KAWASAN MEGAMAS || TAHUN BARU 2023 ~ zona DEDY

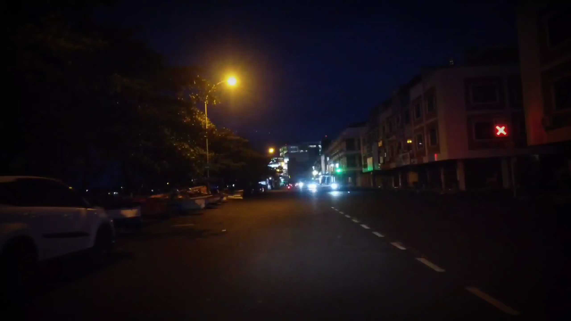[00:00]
Kalau saya sendiri belum pernah nongkrong di situ. Karena nggak tahu mau nongkrong sama siapa, nggak ada teman yang mau nongkrong. Nah, sebelah kiri ada pasar malam, teman-teman.
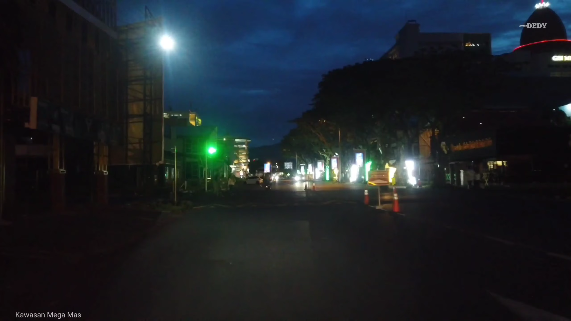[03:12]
Jadi sama-sama ya teman-teman, kita jalan-jalan muter-muter kawasan. Lihat suasana di kawasan ini tanggal 1 Januari kayak gimana. Terbilang sepi sih, banyak yang tutup. Karena ya, karena tanggal merah sih. Sudah hari Minggu dan tanggal merah juga, tanggal 1 Januari. Jadi dibilang relatif sepi dari biasanya.
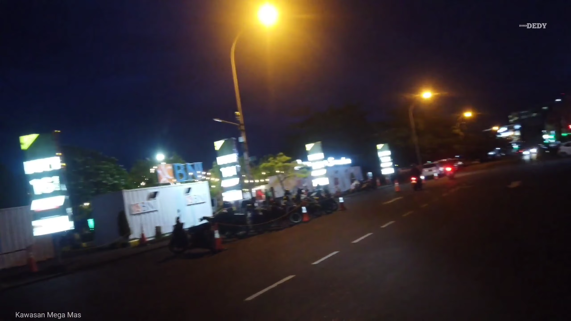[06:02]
Jadi di sini tuh tempat tongkrongan teman-teman sambil makan.
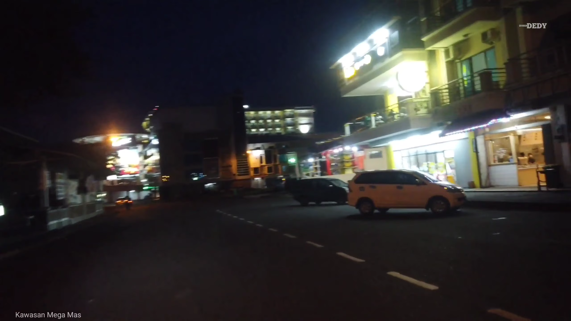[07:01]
Di sini juga ada ya teman-teman, satu-satunya kelenteng yang ada di kawasan. Tempat makan sebelah kiri pada tutup.
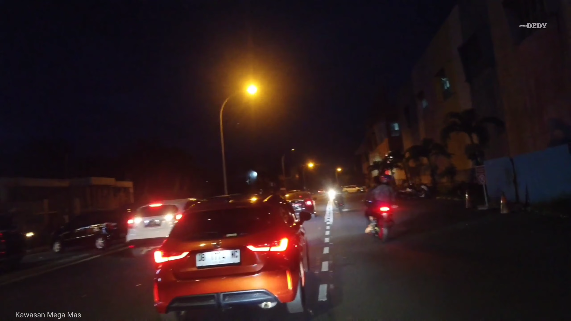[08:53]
Banyak sih blok-blok yang bisa saya masuk untuk mengambil gambar teman-teman, tapi berhubung baterai saya kayaknya tinggal dikit, kalau terlalu lama bisa lobet.
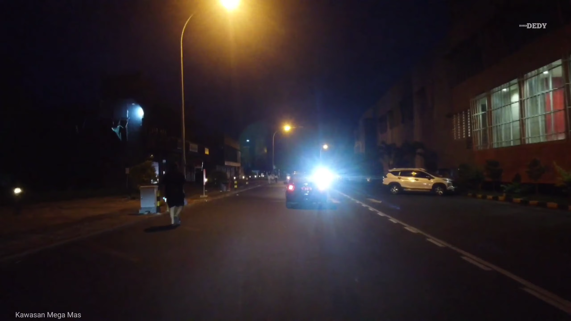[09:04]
Jadi saya ambil yang inti-intinya saja ya teman-teman.
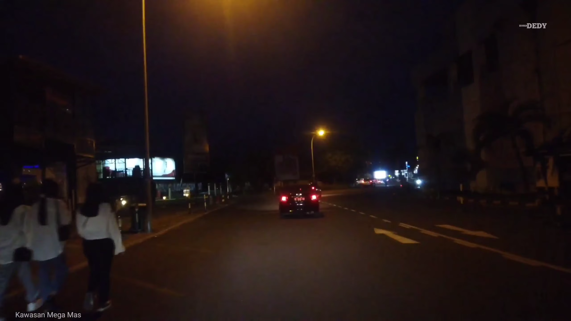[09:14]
Kalau di dalam-dalam blok sih kebanyakan ya seperti pada umumnya ruko-ruko. Kalau di sini udah masuk bagian belakang Mega Mall. Jadi kalau di sini bilang area McD.
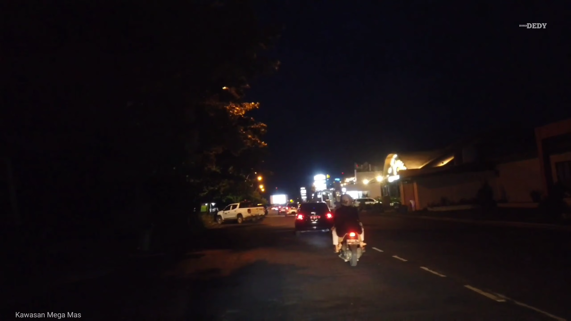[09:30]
Karena di depan ada tempat makan McD, KFC. Dan di sebelah kanan ini dulunya Holy Wings.
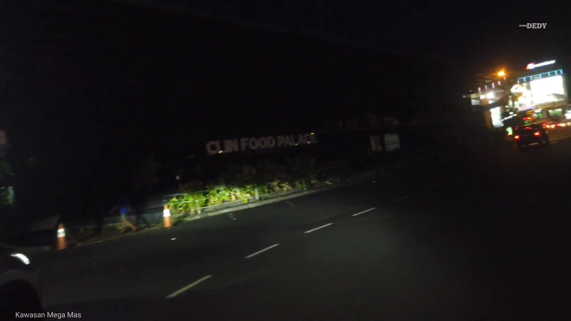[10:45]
Kalau di depan udah jalan keluar teman-teman, jalan keluar portal, depannya IT. Tapi saya masuk ke kanan dulu, ambil dikit lagi.
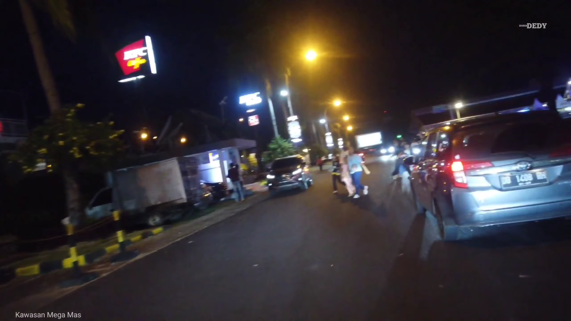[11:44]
Masih ada yang masang kembang api. Kira-kira seperti itu ya teman-teman, gambaran suasana yang ada di kawasan di tanggal 1 Januari 2023 ini.
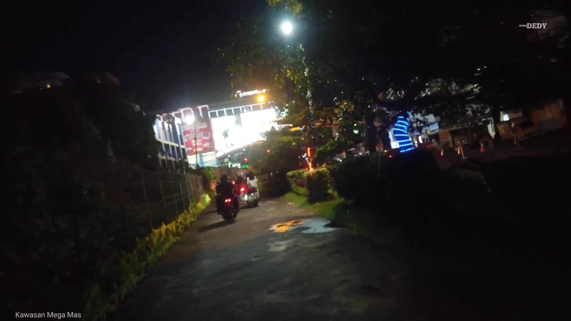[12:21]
Doakan ya teman-teman, mudah-mudahan tercapai impian untuk beli. Dan di sini antrian motornya panjang sekali.